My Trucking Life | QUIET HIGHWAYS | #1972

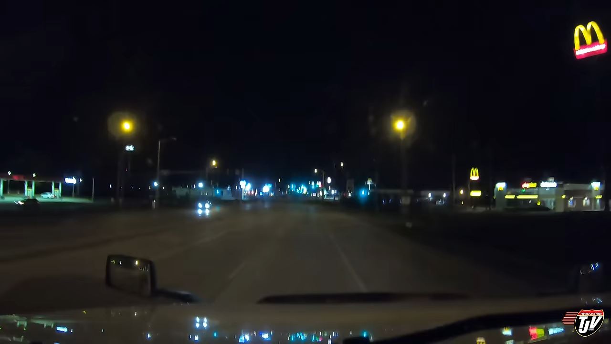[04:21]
Made it to Bloomington, Illinois. Grab some fuel here at the Pilot. We parked here before. Remember, we went on that walk. They have a nice walking path that goes into town here. In 300 meters, turn right on Caroline Street and then approaching destination on there. The left side. In 120 meters.
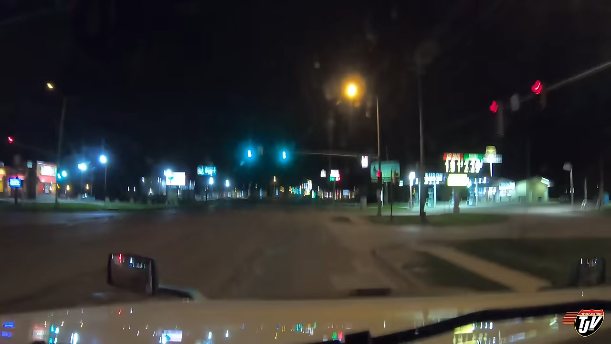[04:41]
In 120 meters. Okay. Okay. I've only been here once. I don't quite remember how to get in here. Gotta be it. I want to go a little further yet. I want to go to a truck stop. It's called Leroy's Truck Plaza. It's just outside of town. I don't think there will be any parking for me here. It's a pretty small parking lot. But they do have fuel. And if I fuel tonight, I don't got to worry about it tomorrow.
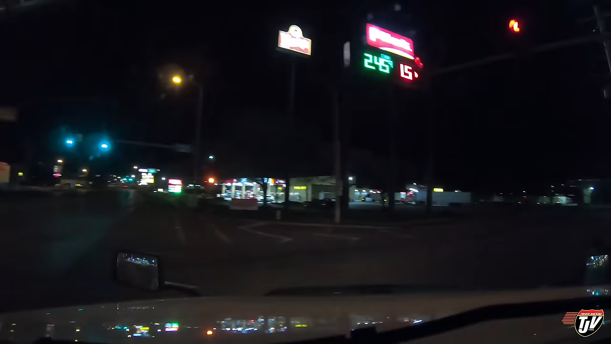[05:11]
I can just go deliver and then I'll be ready to head whatever direction to get my next load. I mean, we'll check to see if there's parking here, but I highly doubt it. It's a little late. And, you have arrived at your destination.
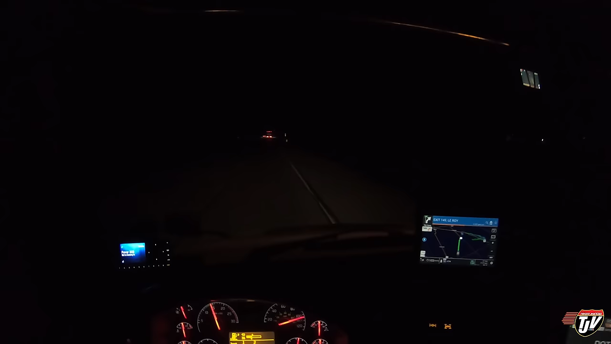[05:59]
17 minutes left on the clock. And we've got, what's it say, the 17 kilometers to go. Well, good thing we're doing about 100 kilometers an hour and not 60 kilometers an hour. That wouldn't work, right? I don't know. We should have enough time to get there. Got the tanks all fueled up, though my fuel gauge still says I have half a tank.